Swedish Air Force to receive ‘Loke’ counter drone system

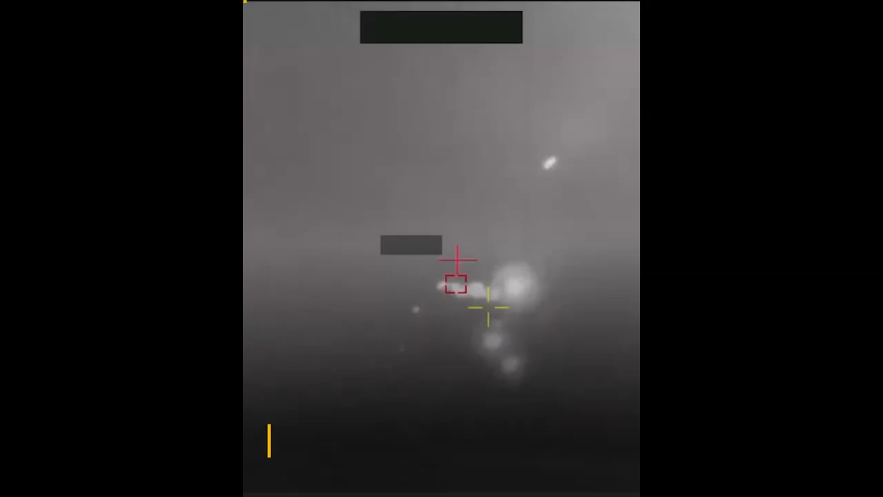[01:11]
integrating world-class radars, advanced command and control systems, and effectors for neutralizing threats.